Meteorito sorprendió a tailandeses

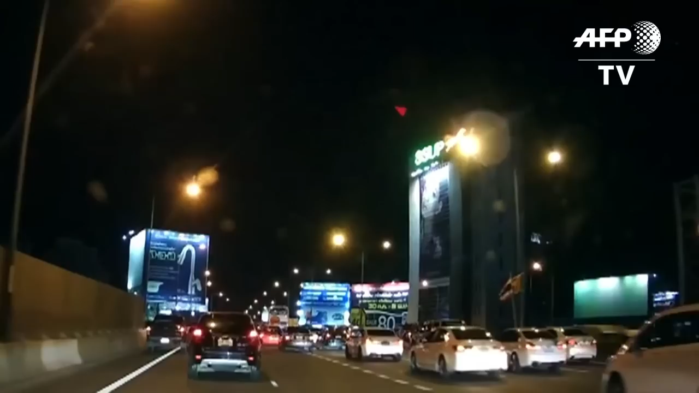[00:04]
Un meteorito surcó el cielo de Bangkok iluminándolo con un fuerte destello blanco brillante. Este video fue capturado por un conductor con su cámara de seguridad para vehículo mientras conducía por una avenida.
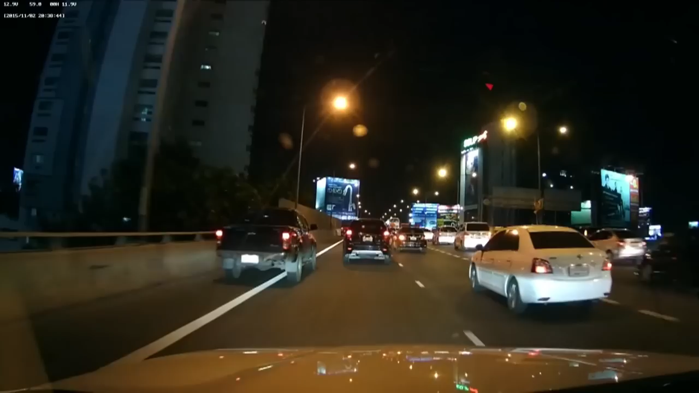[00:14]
Desde las redes sociales, algunos usuarios interpretaron el fenómeno como un mal presagio. Pero exceptuando su tamaño y brillo, un asesor del Instituto de Investigación Astronómica lo consideró un hecho normal.